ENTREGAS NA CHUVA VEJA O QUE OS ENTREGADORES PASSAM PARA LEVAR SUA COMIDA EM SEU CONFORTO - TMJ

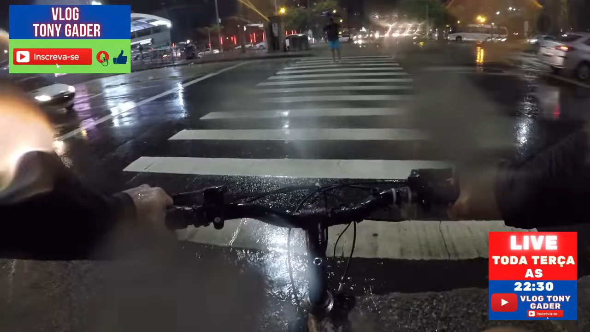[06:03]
Será que ele vai dar cara? Opa, deram preferência pra nós aí Opa, ainda bem que tem umas almas boas na vida aí cara ó É? Não sei se o cara vai dar preferência aí pra mim Acho que deu, eita Que porra